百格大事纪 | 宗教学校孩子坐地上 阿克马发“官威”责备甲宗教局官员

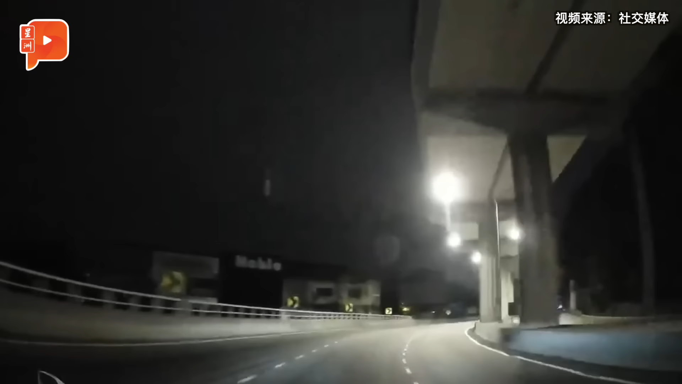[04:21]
段日前路面上就出现一滩黑油导致不少经过的轿车打滑发生事故